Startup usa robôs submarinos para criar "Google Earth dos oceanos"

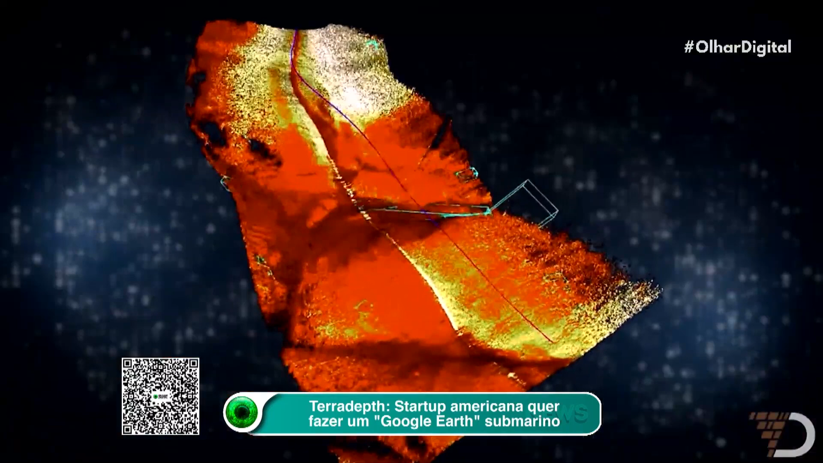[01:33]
O computador identifica as características topográficas e objetos submersos e destaca essa parte.
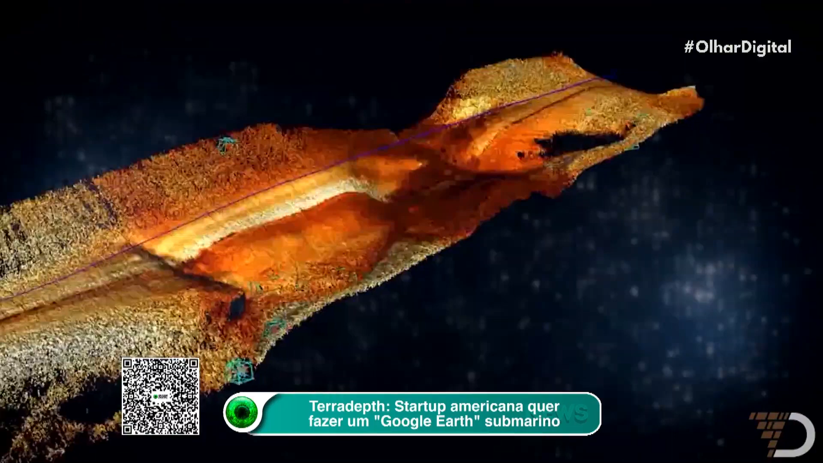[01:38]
Ainda existe a intenção de adicionar ainda mais sensores para captar informações biológicas do ambiente.